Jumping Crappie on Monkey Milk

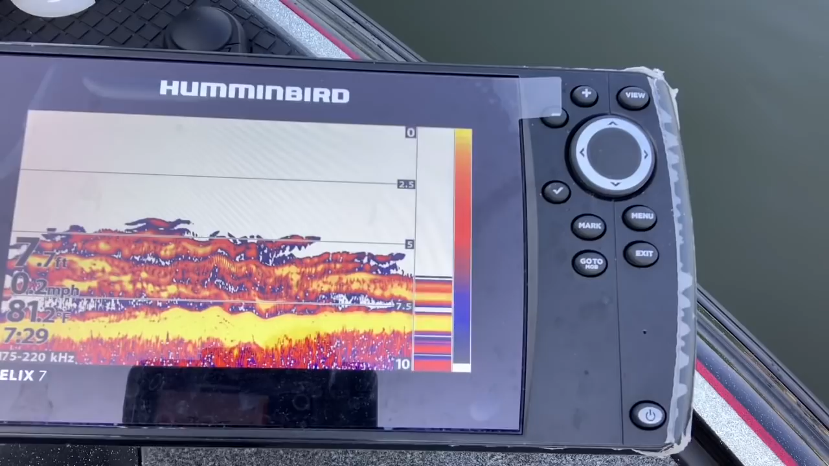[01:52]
On screen: depth 7.7 ft, speed 0.2 mph
That's what we're fishing. So that's 7 foot. I'm on the shoreline of it.